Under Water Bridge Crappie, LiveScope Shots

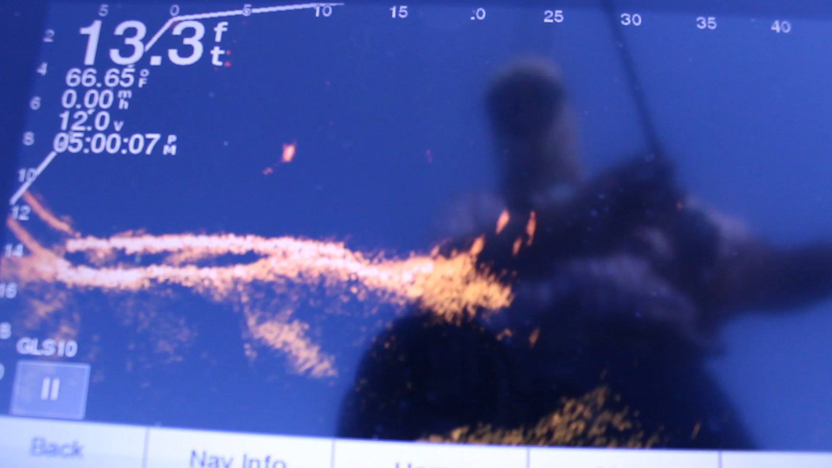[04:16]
On screen: depth 13.3 ft, water 66.65°F
bass I'm trying to catch crappy but when you're fishing
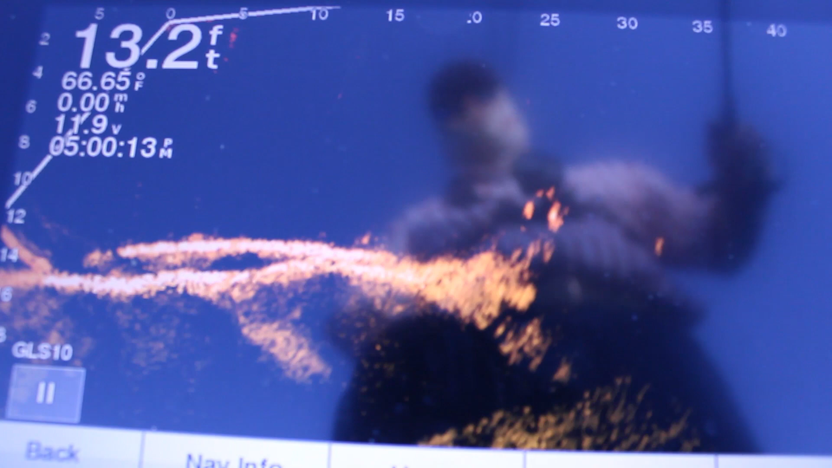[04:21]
On screen: depth 13.2 ft, water 66.65°F
something that deep and that size it's really hard to tell what they are I was watching the action of the fish is what I was going by and I still believe some of the rest of them down there are crappy but
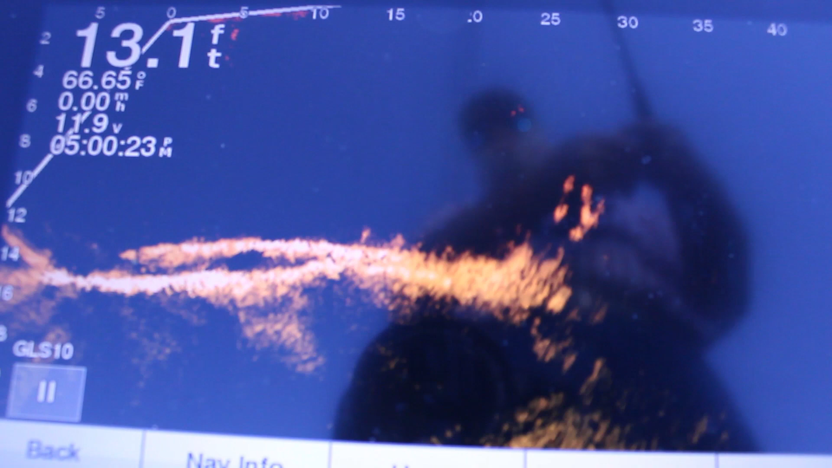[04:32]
On screen: depth 13.1 ft, water 66.65°F
that's the first one that's bit me and I've changed colors about three times I've had them follow me all
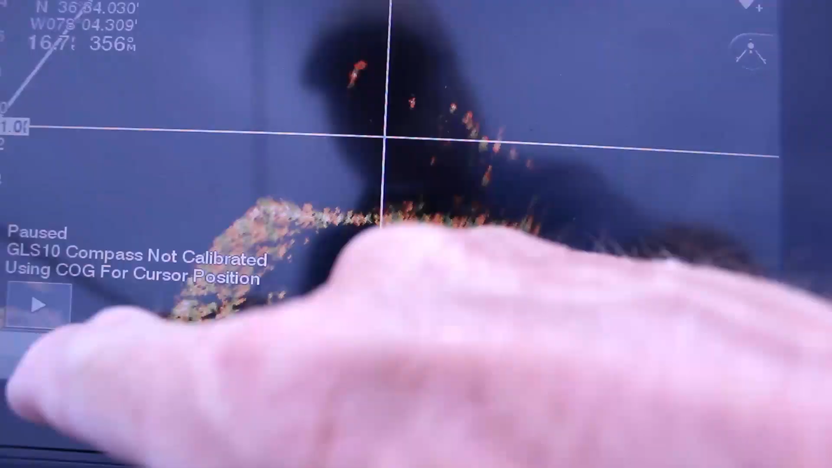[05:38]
guys those are crappy that's why I just caught the one off of that's an old bridge piling you can hear I'm right next to a road because that's where the bridge was before they built the lake and there's my bait you finally see my bait there I finally got it in there you got to have it in now somebody comment somebody comment on my video that that the cone angles 20% so now when that comes down to footage I haven't thought much about it but
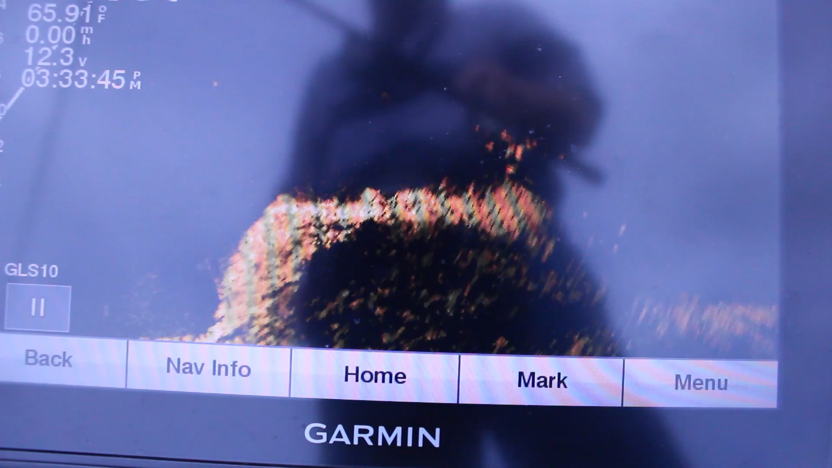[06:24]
On screen: speed 0.00 mph
it's probably is only in the I reckon it'll get a little bit wider as it goes but I've been saying four foot you see how big an old bridge impoundment is it has to be 15 20 foot wide at least maybe maybe wider all
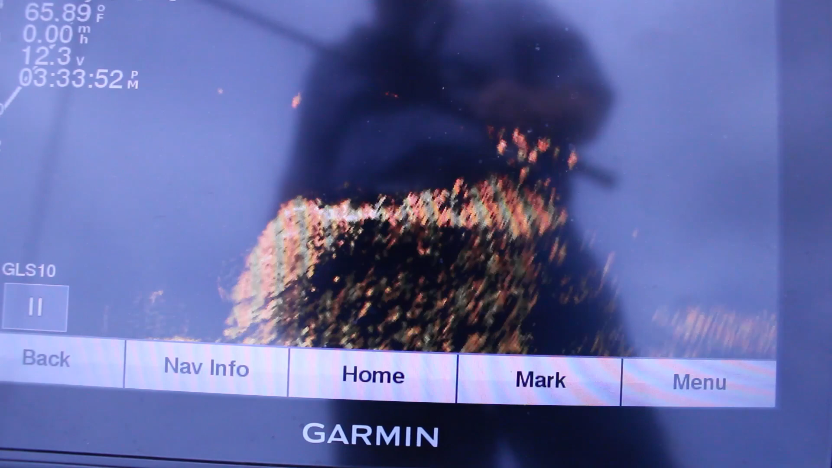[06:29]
On screen: water 65.89°F
right let me get back out there you can see the fish kicking around there let's see if I can get it back in
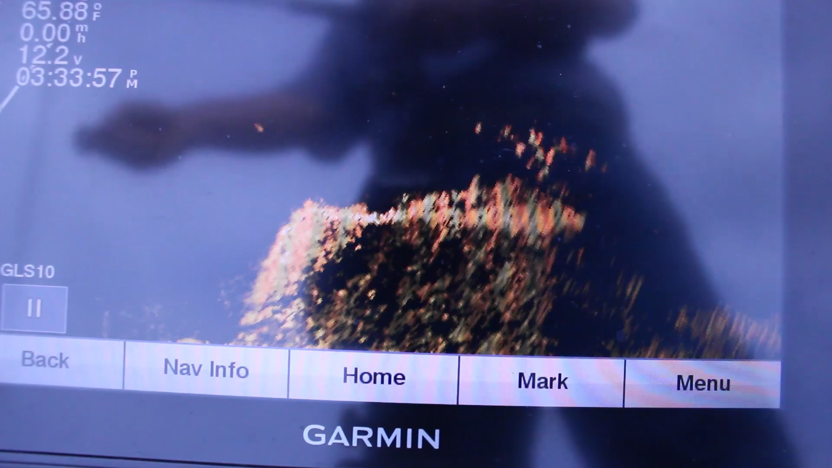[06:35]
On screen: water 65.88°F, speed 0.00 mph
the strike zone caught the one off of there I caught a bass and a crappy now and I've got
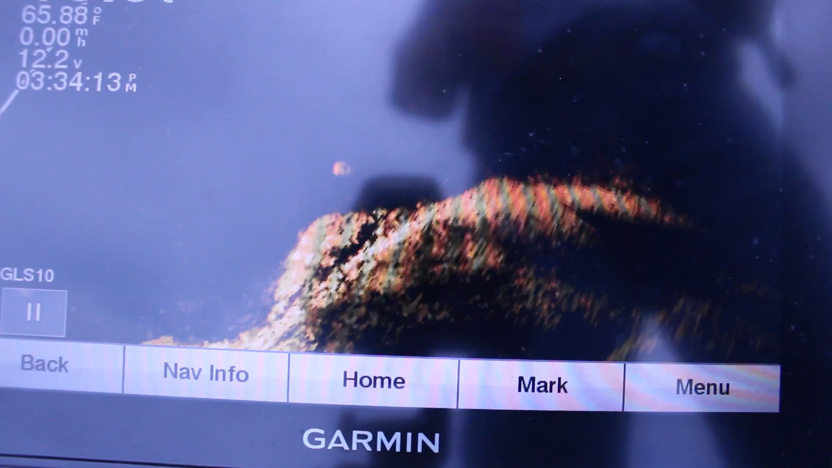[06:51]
On screen: water 65.88°F, speed 0.00 mph
that and on the other hook I put a crappy a rubber worm on it and they
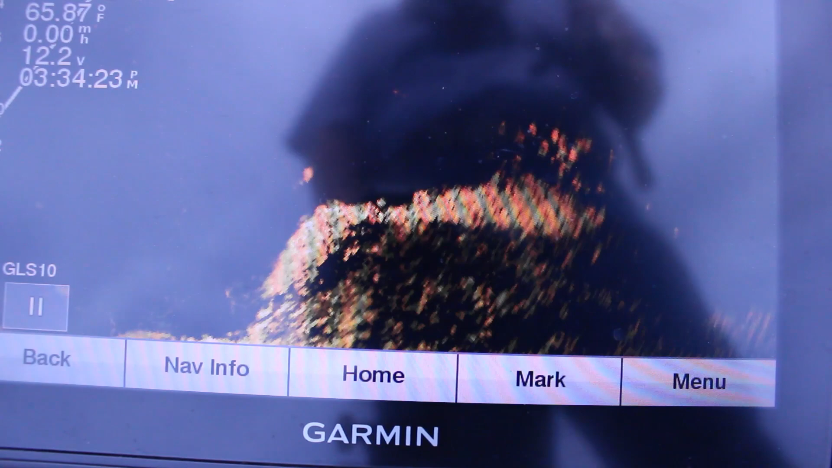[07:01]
On screen: water 65.87°F, speed 0.00 mph
they bumped it that was it I got some oh oh I think I had a bump guys I got a few bumps and that was it on it usually once you get them fired up we can catch them up ah I seen him hit it
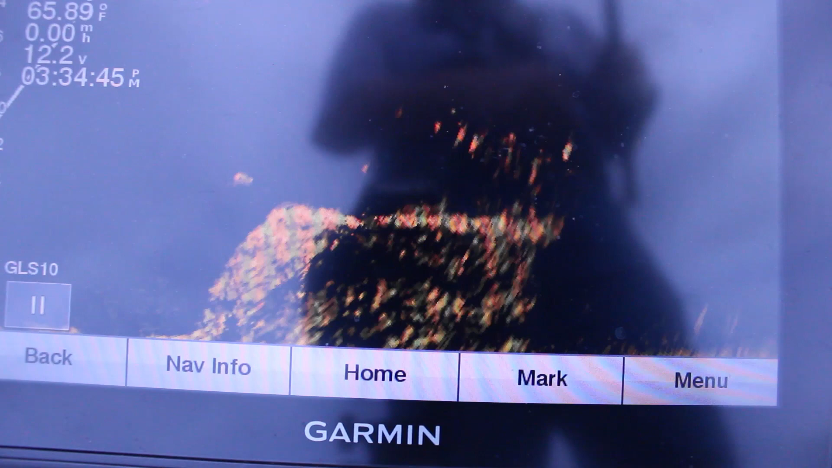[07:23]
On screen: water 65.89°F, speed 0.00 mph
see that fish hit oh I got a cotton patrol there I don't know if y'all seen that or not that one fish turned there in the water I turned him when I set the hook okay